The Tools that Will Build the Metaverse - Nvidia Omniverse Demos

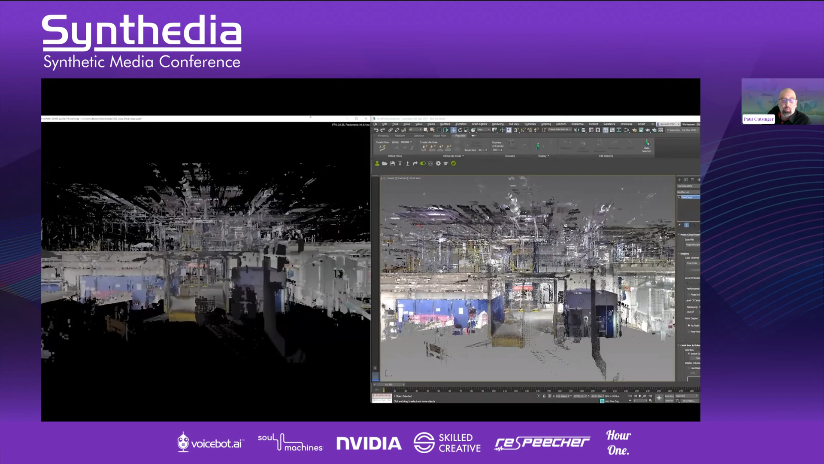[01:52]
They used point clouds to go through and gather all the initial data to figure out how to render these factories.